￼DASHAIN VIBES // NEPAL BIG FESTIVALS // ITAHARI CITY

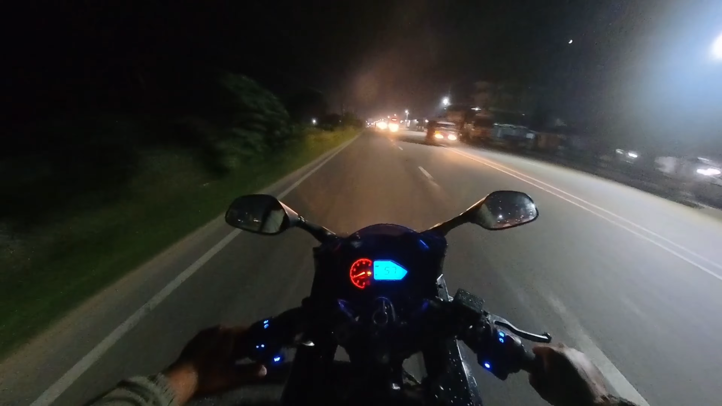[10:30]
यो लाइटहरू यो साइडमा पनि भएको भए क्या दामी हुन्थ्यो. अगाडि छ क्या, दुइटै साइडमा लाइटहरू छ, मजा लाग्छ देख्नलाई पनि. यो बाइकको ब्राइटनेसै कम छ क्या लाइटको.
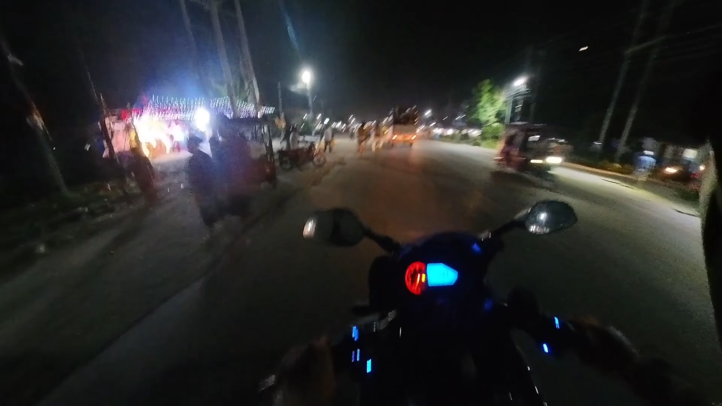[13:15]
यस्तो छ मन्दिर यहाँको. पुरै भिडभाड छ यहाँ,
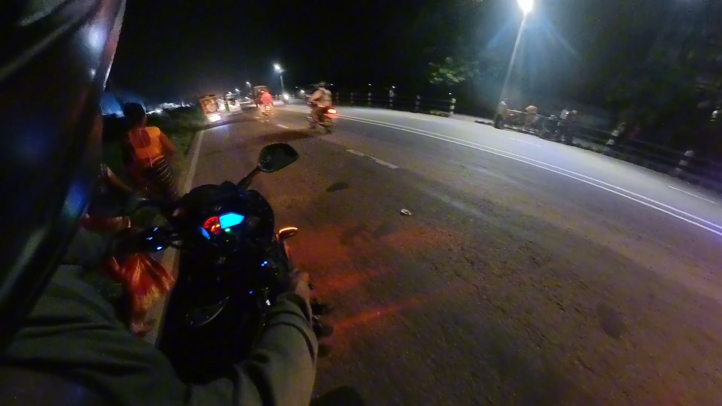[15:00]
ठ्याक्क यहाँ बस्छु। यस्तो छ यहाँको अहिले त होइन, बिहानतिर चाहिँ पुरै देखिन्छ,
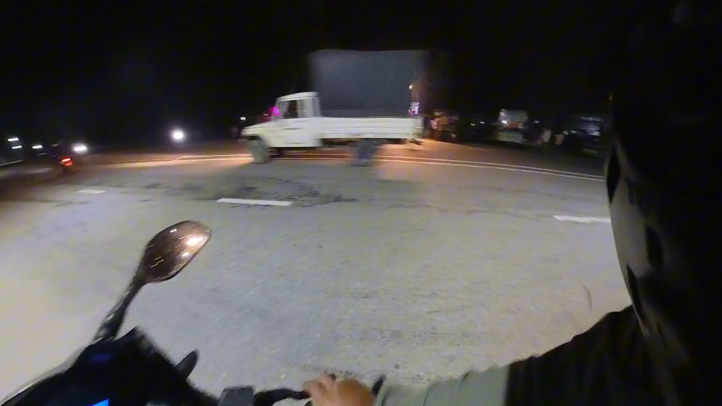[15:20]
पुरै भिड हुन्छ क्या बिहानतिर चाहिँ पूजा गर्ने मान्छेहरू। अहिले त अलिक कम्ती नै छ। ओहो कस्तो कुदाएको,